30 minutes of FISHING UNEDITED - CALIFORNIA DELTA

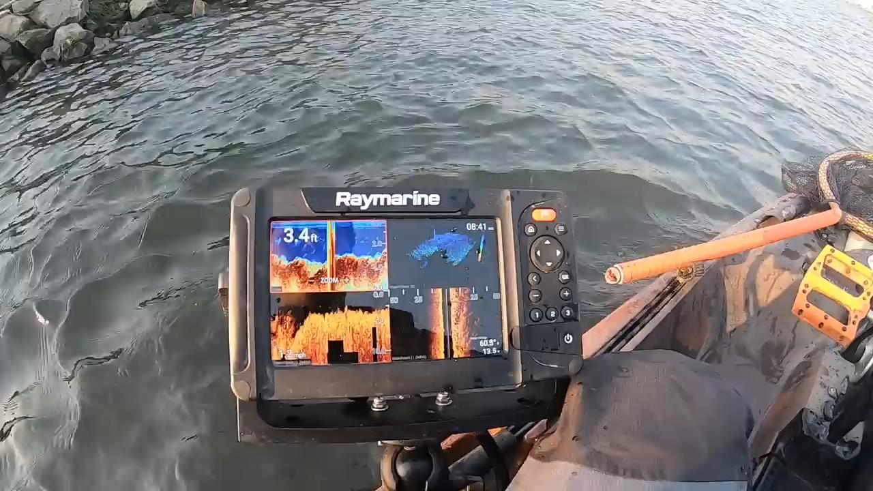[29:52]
On screen: depth 3.4 ft
it's got the graph we're fishing pretty shallow there's some grass down there three to five foot this is exactly what we did last time we just beat the bank